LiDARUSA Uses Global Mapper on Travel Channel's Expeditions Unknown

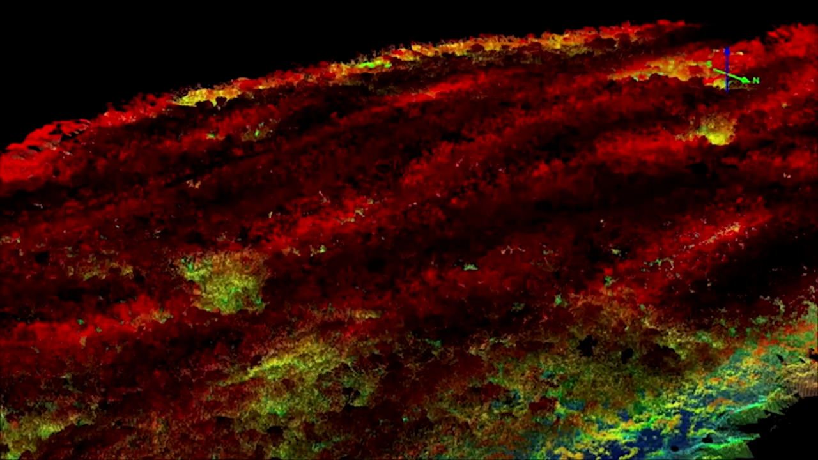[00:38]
And the result is a 3D image that can strip away foliage even as dense as the rainforest and show evidence of human construction underneath.
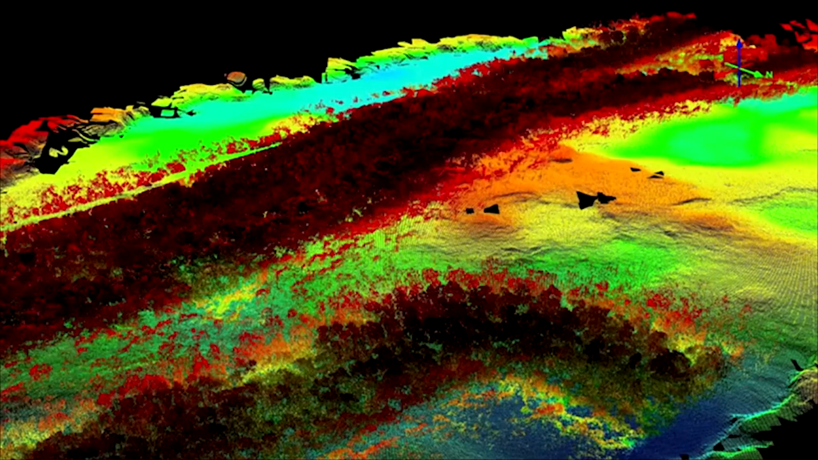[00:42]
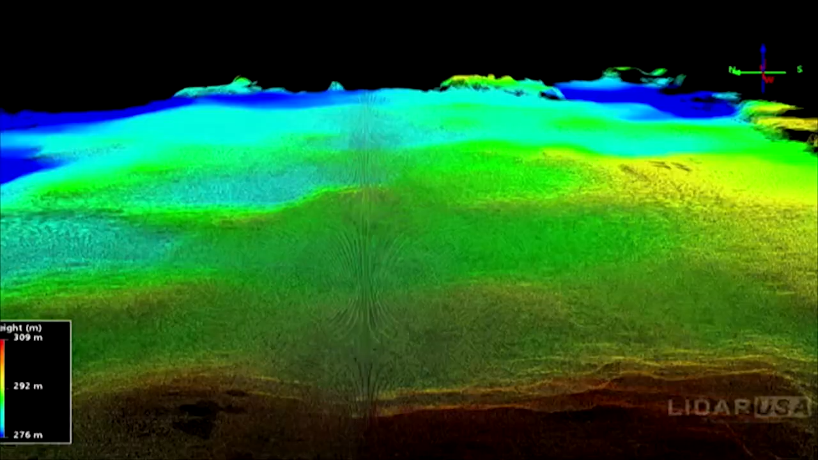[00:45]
That's how we found the section of El Mirador that Richard's team has called Choctay.
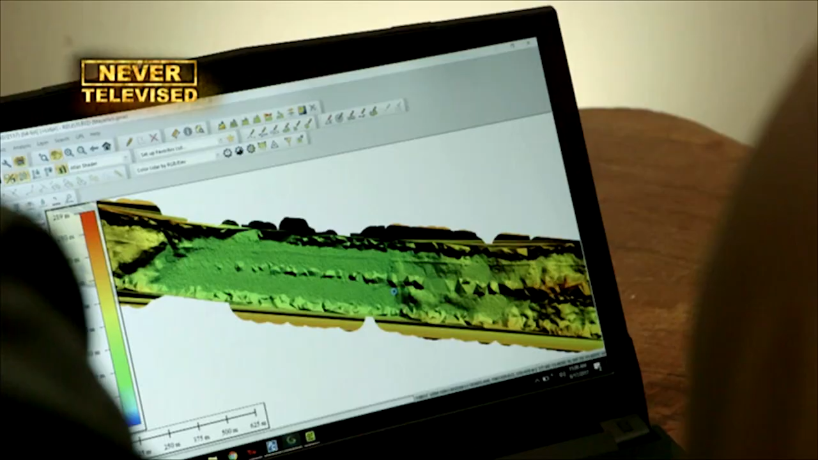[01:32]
That's it. What is that? That's it. That's a causeway. That's a causeway. Bingo.
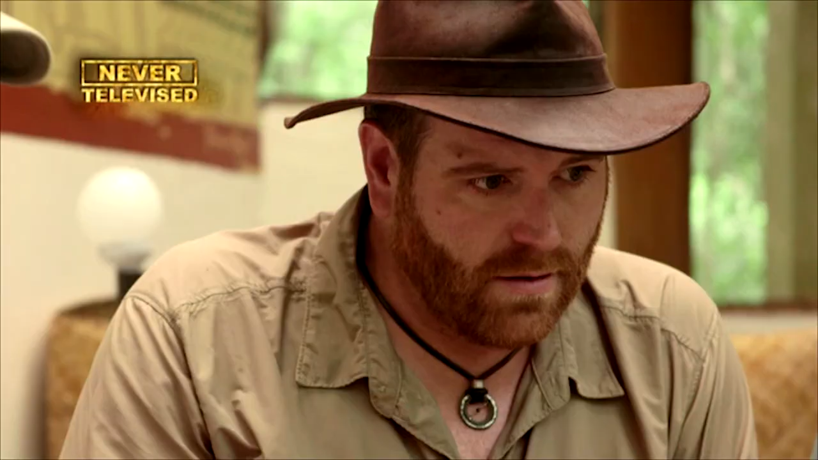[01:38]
Another causeway right there.
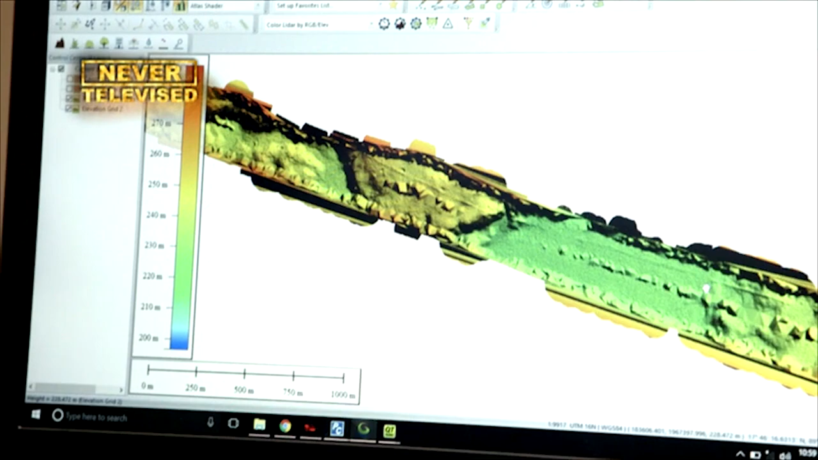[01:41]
Where do we... Oh, right there? That's it. There's a causeway right there? That's the causeway.
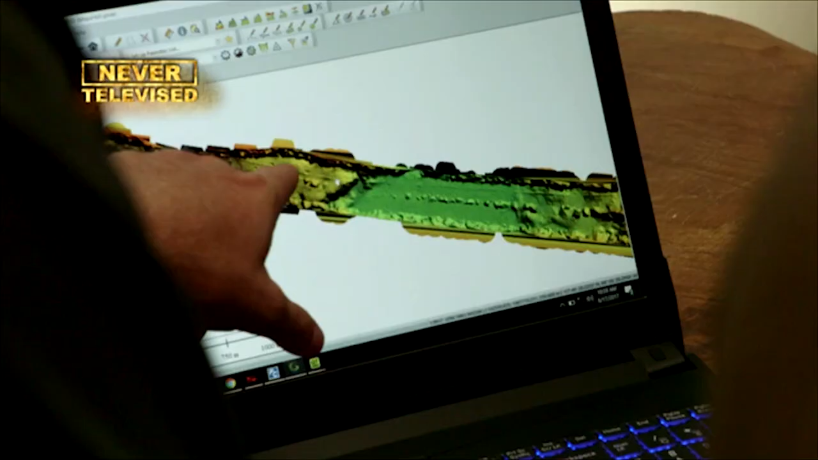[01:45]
There it is. Look at it!
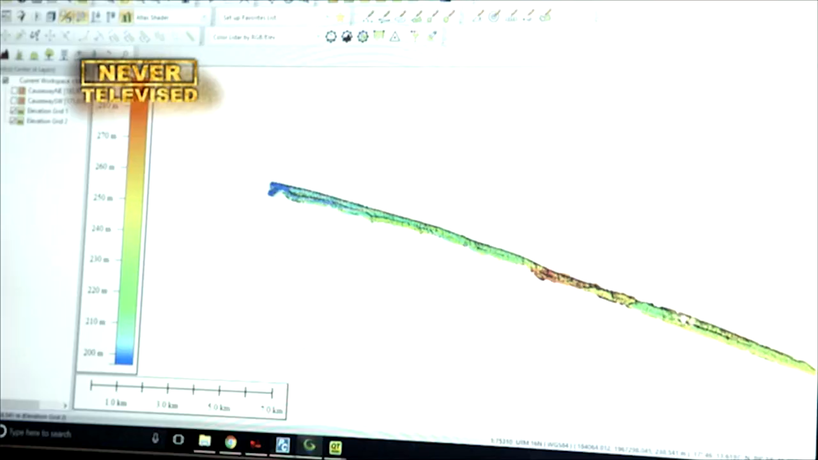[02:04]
But what great information to see that thing continuing like that.
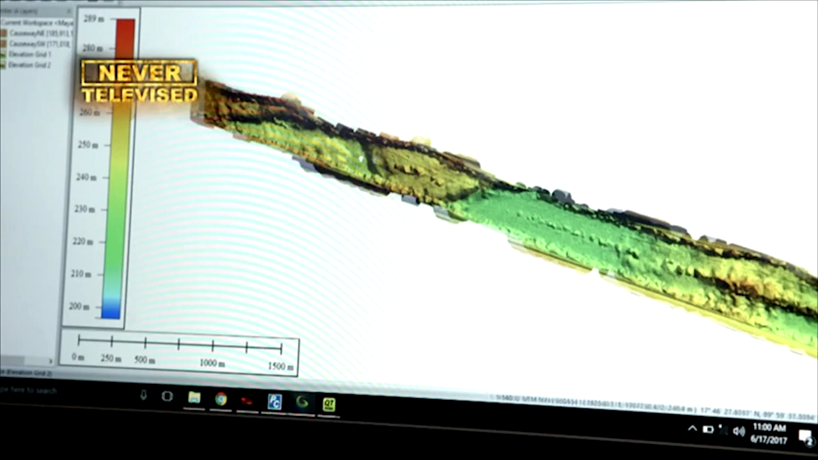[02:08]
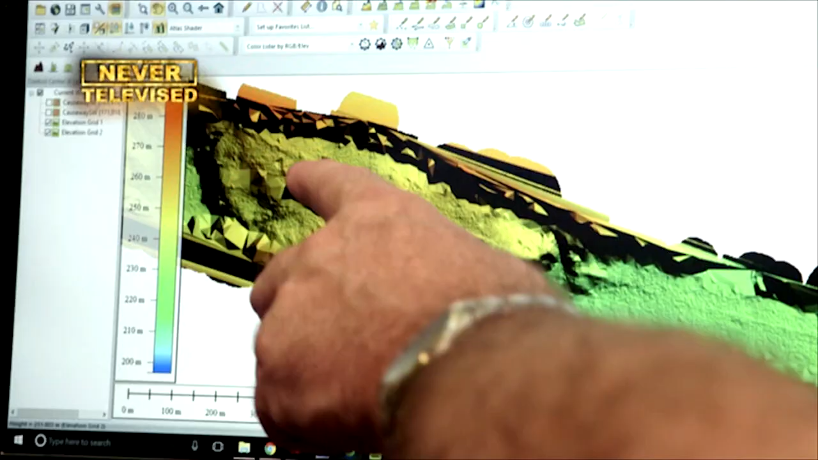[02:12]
And by golly, now that we've identified it, this suggests that this is a major area of interest.